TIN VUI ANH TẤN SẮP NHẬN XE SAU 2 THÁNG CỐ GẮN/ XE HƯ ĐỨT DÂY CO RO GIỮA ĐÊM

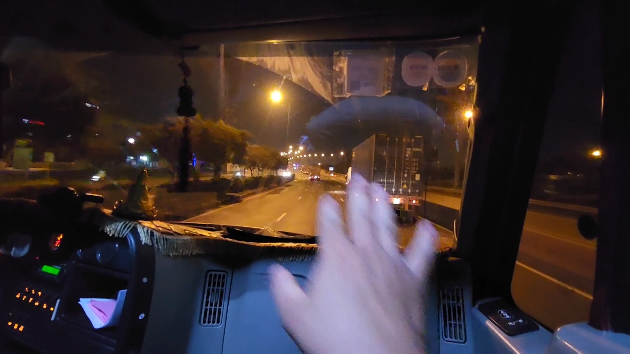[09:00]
Thì ban đêm mấy anh em mà đi về Lương Sưng á, cái hướng cầu Rạch Chiếc đi xa lộ Hà Nội, mình đi đường Nguyễn Văn Đồng, đó Phạm Văn Đồng sẽ nhanh hơn khoảng tầm 2-3 cây số nha mọi người. Tại Tiếng lấy ở GoTool 73 nó sẽ mình đi cái hướng này nó sẽ nhanh hơn. Khỏi mất công mình lên cầu vượt trạm 2 mình quay đầu mình đi ngang ra nó tốn thêm 10-20 cây số nữa. Sẽ đi trong đường đây nè, trong đường vô cảng Phúc Long.
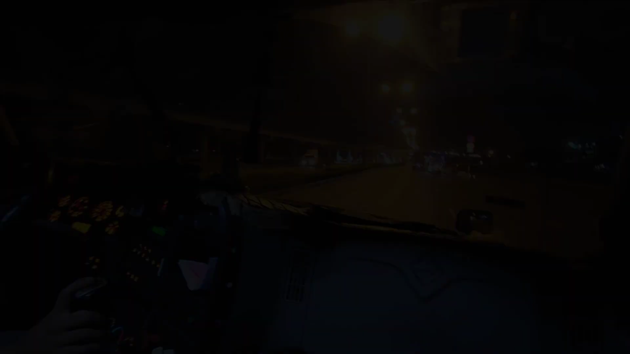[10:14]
Từ 10k nha mọi người, mình sẽ chờ đèn mình quẹo vào.
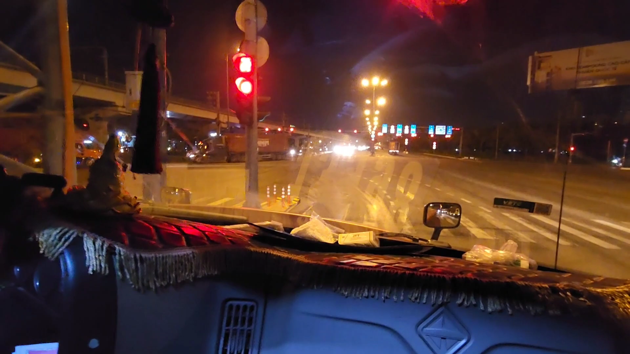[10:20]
Cái chỗ này hồi xưa anh Đạt ảnh bo cua leo lên cái mũi đó nha mấy em, nên mũi bê tông rất nguy hiểm. Mà lúc giờ câu điểm đó tiếng phải ve ra, anh Đạt anh bo cua không được rồng nha mọi người. Để xem ấy, bây giờ anh Tấn anh bo như thế nào.
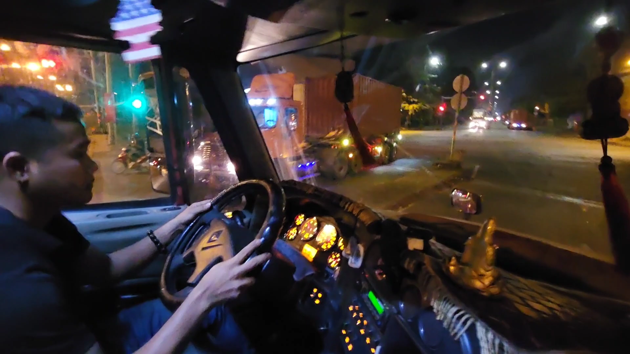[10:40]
Anh sẽ lấy rồng rồi xác và đi móc qua đây, đi sẽ hỗ trợ canh xe máy nha mọi người. Móc em, móc vừa rồi, móc vừa vô.
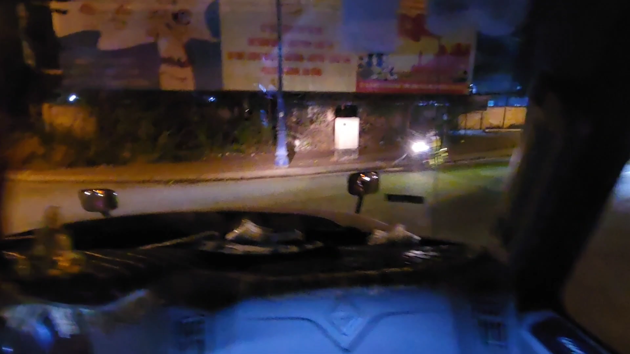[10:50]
Rồi trả lái, đập ra đi số luôn. Mình đi đoạn sông Hành này và mình tới cái ngã ba đầu tiên mình quẹo trái vô nha mọi người.
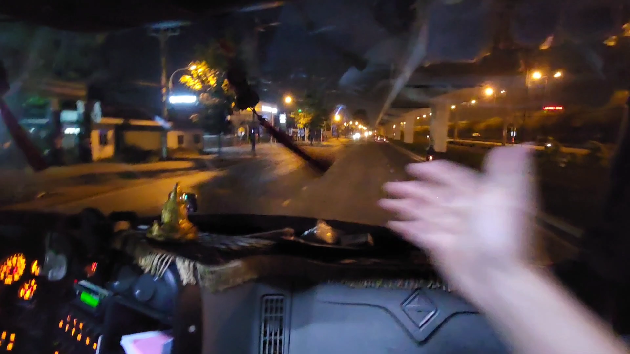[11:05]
Trái vô đi hết đường. Đi hết đường xong rồi mình gặp ngay chỗ cái bãi xe container mình quẹo phải. Quẹo phải xong rồi mình quẹo trái nữa ra đường Phạm Văn Đồng. Đúng rồi, đúng rồi. Cái đường này vô Phúc Long luôn nè, cảng Phúc Long.
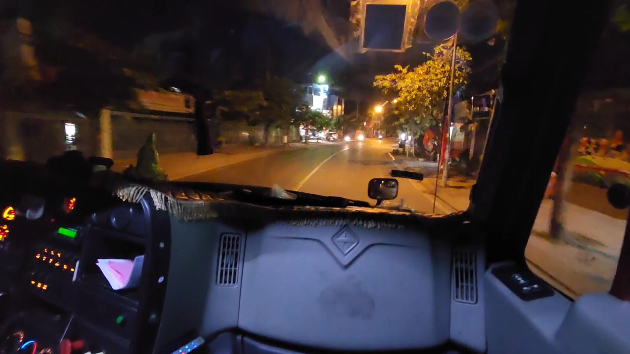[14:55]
mình đi đường Cộng Hòa rồi Hoàng Nhân Phụ rồi Hoàng Văn Thụ rồi mình đi ra tới Trần Xanh rồi. Còn mà tiếng đi mà bắt tiếng đi vòng vòng rồi tiếng bó tay à.
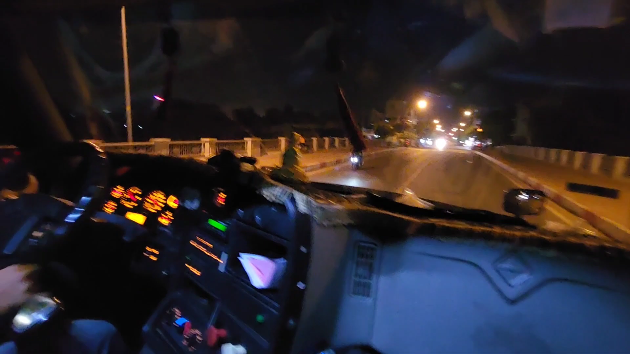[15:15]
Phạm Văn Đồng nha mấy anh em.
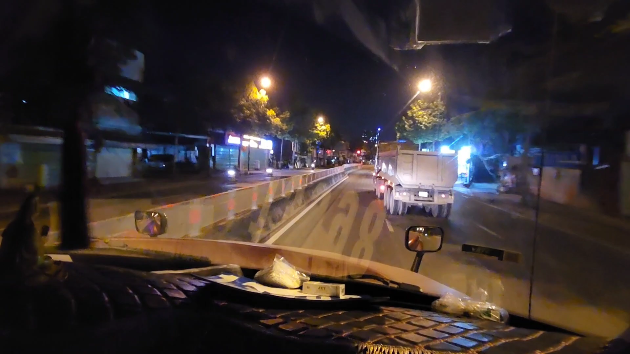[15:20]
Thì đi ra là tới ngã tư Linh Xuân đây nè. Đường này cấm 10 giờ. Từ thành phố thì hai bên nhà rất là đông nha mấy anh em. Dân nữa đi kín hết nên xe cấm xe tải trọng cao.
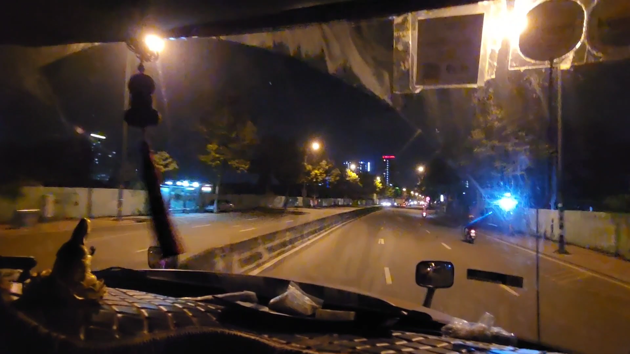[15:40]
Còn mấy đường lộ thì dân là ít. 10 giờ mới được phép đi. Đêm cảnh rất là đẹp nha mọi người. Xe chạy hôm nay xe còng chạy rất là lướt, rất là đẹp. Đèn nữa rất là tâm trạng. Tấn này cũng đang tâm trạng nha mà. Tâm trạng buồn.
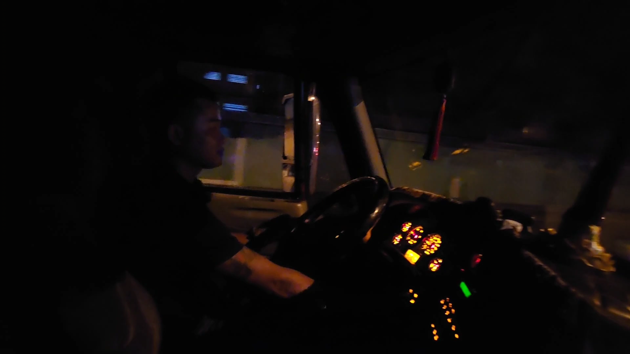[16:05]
Ok. Đây rất là đẹp nha mọi người.
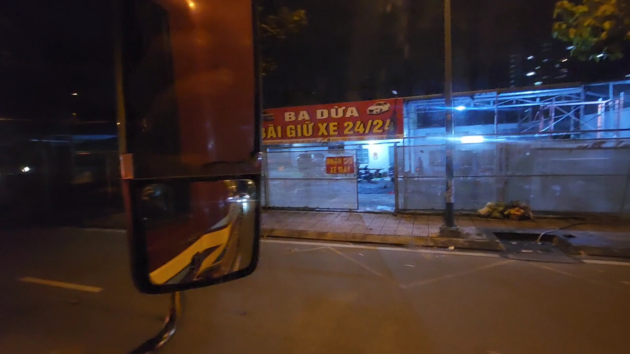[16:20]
Một cái khung cảnh về đêm của Sài Gòn rất là đẹp. Tài xế này mà có người yêu xa nhà chắc cũng nhớ lắm. Giống như anh Tấn nè.
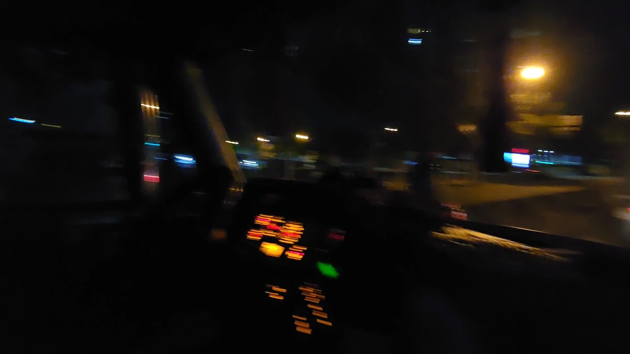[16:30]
Anh Tấn rất là nhớ người yêu nha mọi người. Do công việc rồi, do tương lai rồi dạ. Phải mục tiêu phía trước nữa. Nên phải cố gắng.
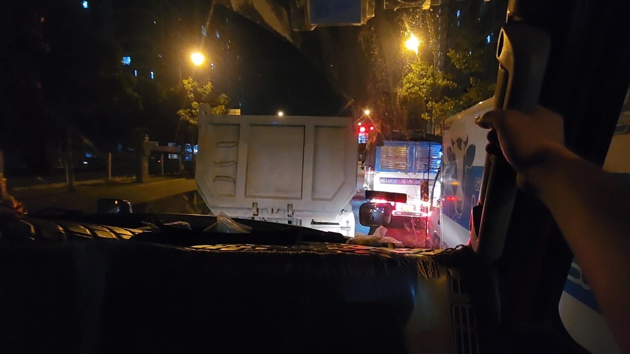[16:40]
Không được phép yếu lòng. Dù gì cũng phải cố gắng nha mọi người ha. Cái nghề tài xế mình phải cố gắng và tìm cho một người người bạn đời móc rồi, thấy nó móc rồi. Phía trước có tai nạn ha, thấy công an quắc quá trời luôn. Bên này thấy rất là nguy hiểm. Xin nhà từ từ nhường cho đẩy qua trước.
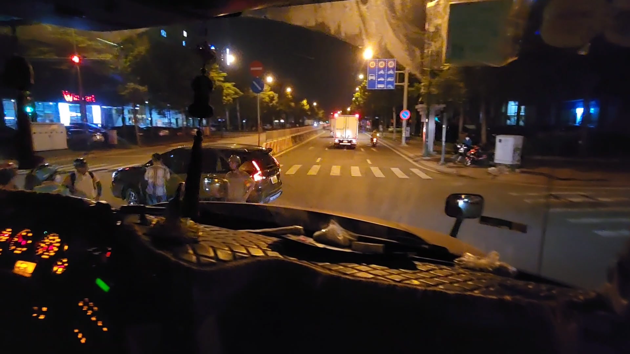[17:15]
Bên này thấy rất nguy hiểm.